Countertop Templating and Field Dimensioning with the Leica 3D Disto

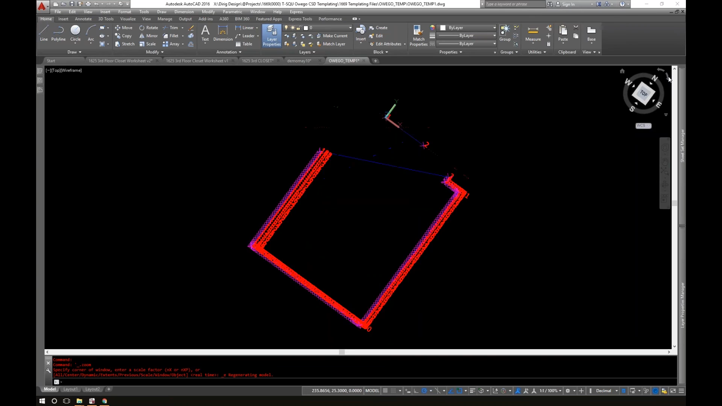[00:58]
I actually scanned it, it's in a reverse orientation here, so if I pull this over, you can see here's a little notch in the wall, here's a little notch down here.
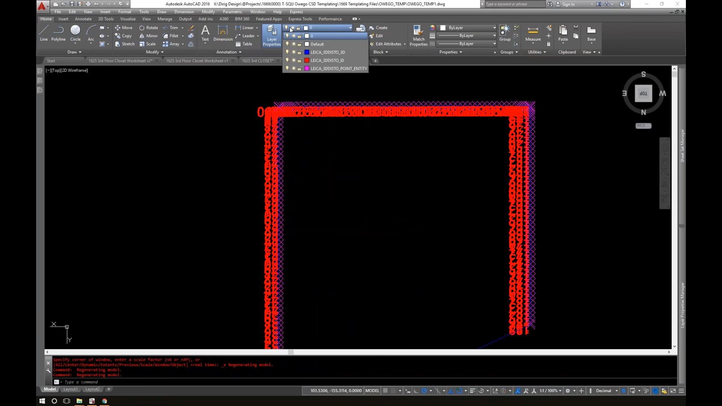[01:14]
I went a little crazy with the scan, I scanned about every two inches, and the way these files come in,
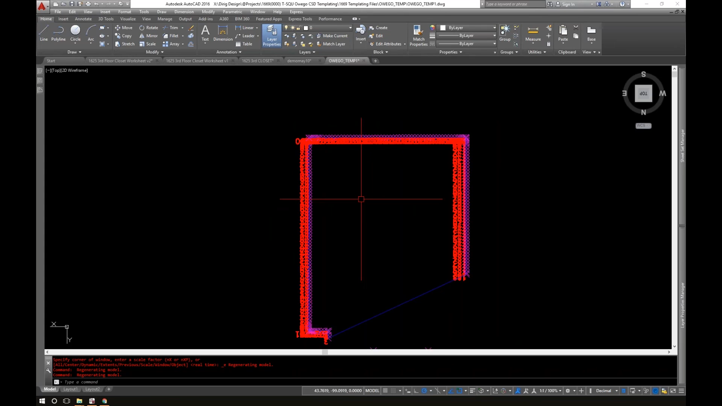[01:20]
they have many layers to them. So you can actually go in, you can turn off these layers, so I'm just going to turn off the ID points, which is where it actually took the point,
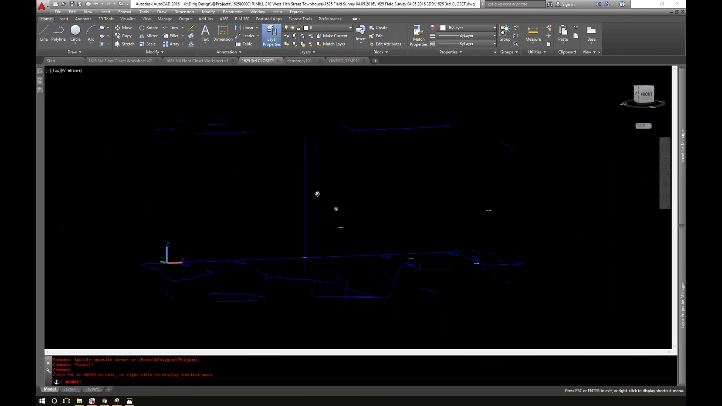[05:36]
you can see very quickly how easy it is, so if I'm just taking, these are my ceiling, my floor and ceiling lines,